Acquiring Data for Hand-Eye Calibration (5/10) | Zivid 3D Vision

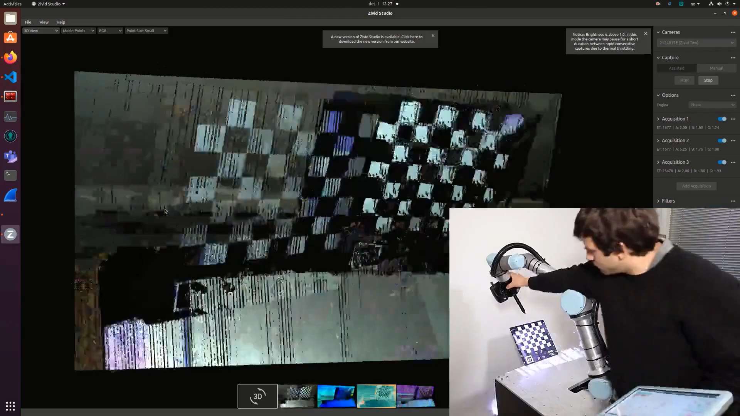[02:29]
In this tutorial, we are going to create 16 calibration poses.
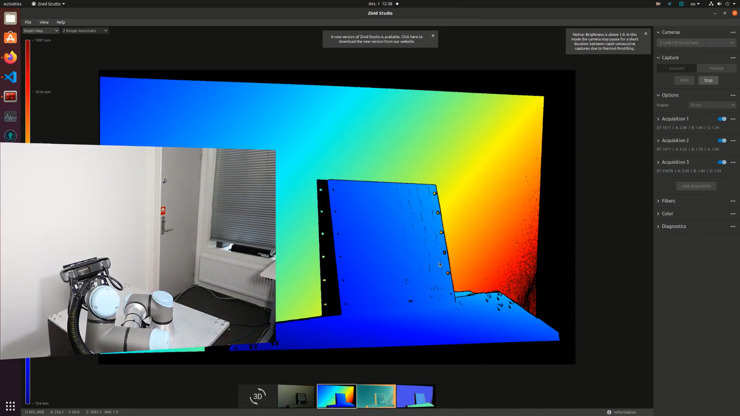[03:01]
This is a good example of missing data on the calibration board. As you can see, this is easily detected on the depth map. In this case, this was solved by changing the positioning of the camera.